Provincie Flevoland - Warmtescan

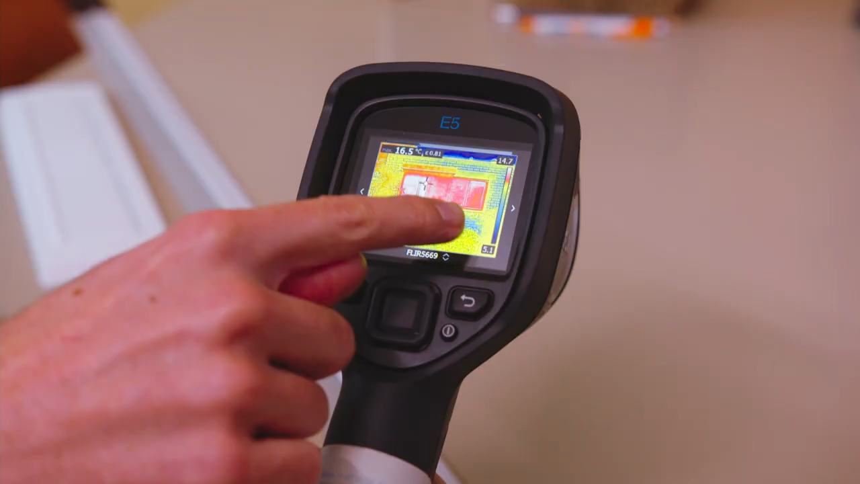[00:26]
Alles wat rood is, daar komt veel warmte uit. En alles wat wit is, daar komt heel veel warmte uit.